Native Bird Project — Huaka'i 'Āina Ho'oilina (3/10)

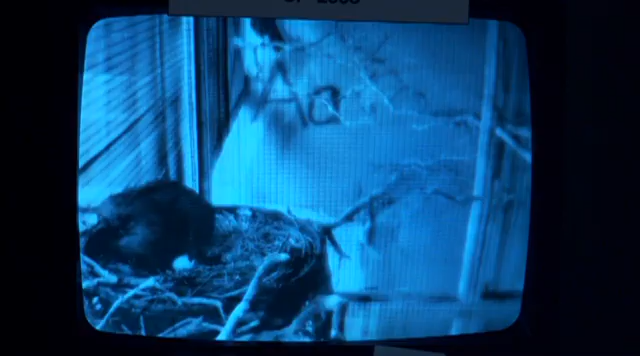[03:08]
In the state-of-the-art Alala breeding facility, each group of birds is monitored 24 hours a day.